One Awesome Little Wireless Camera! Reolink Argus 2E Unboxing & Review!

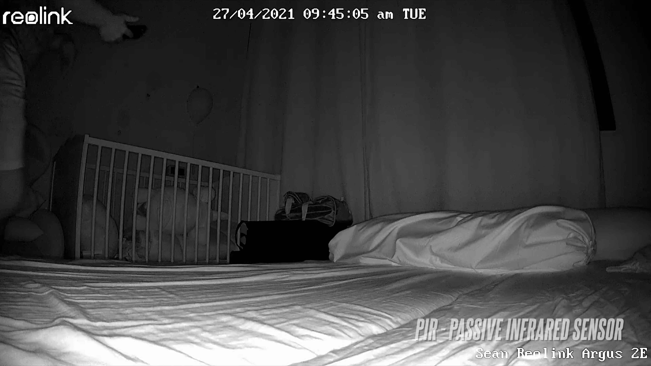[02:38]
motion sensor which also stands for passive infrared sensor to
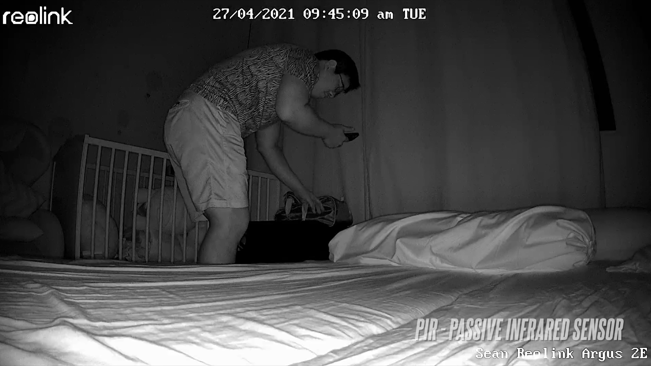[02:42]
detect if there are any moving objects in front of the camera
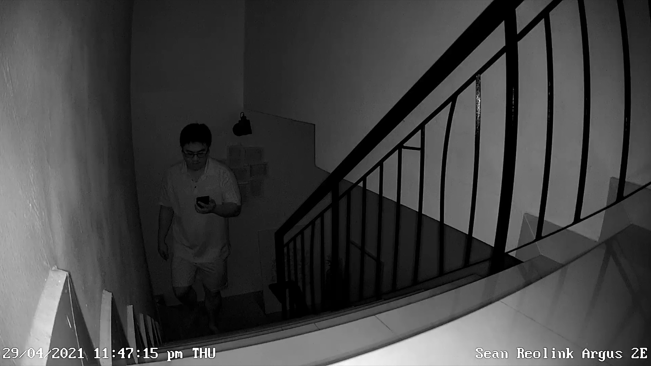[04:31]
outside the infrared LED turns on and night vision mode kicks in giving you crisp
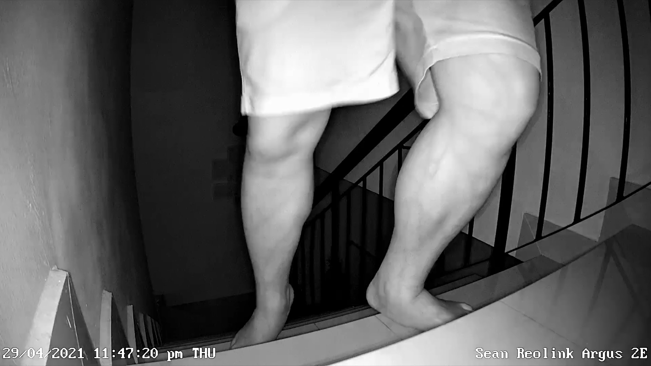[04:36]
and clear footage even when it's pitch black outside and a great thing about this is that the video
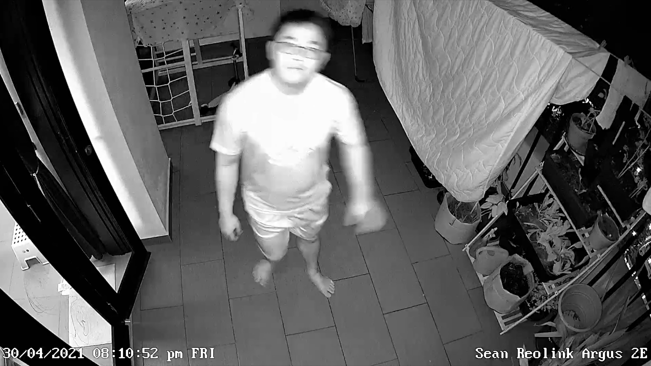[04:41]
quality doesn't degrade and you can still get that 1080p footage even at night one of the great smart home integration that Reoling builds